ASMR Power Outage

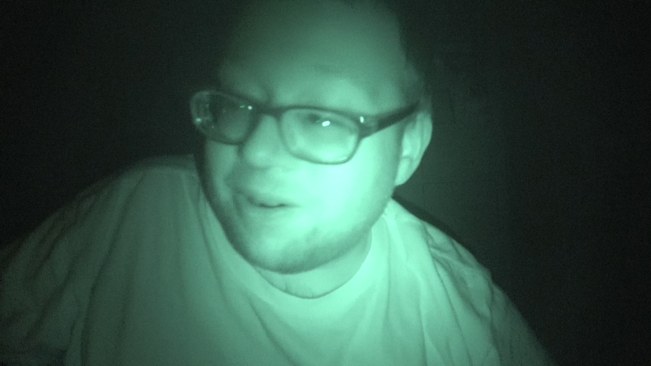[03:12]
Well, and that's, uh, this is now not even on. That looks really weird, huh? Um, so this is, um, I'll be doing the night shot shot, and you maybe even heard it actually start when I push the button, but this is, like, the, you know, the night shot thing. Looks like I'm in an episode of Ghost Hunters or something. Um, I don't exactly know where the light is, but I kind of reflect with my glasses there, you can see the little effect, that's cool.
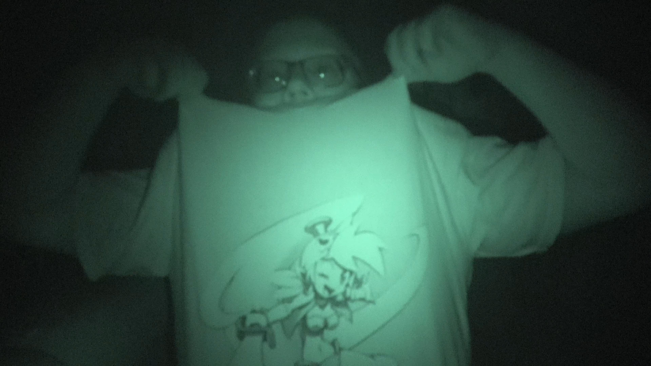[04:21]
like, that's my Shantae shirt. Uh, but, yeah, it's, it's, uh, I just wanted to kind of test that out a little bit and just see what the audio is like and get it used to a night shot thing because it's, um, you know, how often do I get these opportunities, not super often, so I thought it might be kind of interesting, maybe a neat ASMR video, and, uh,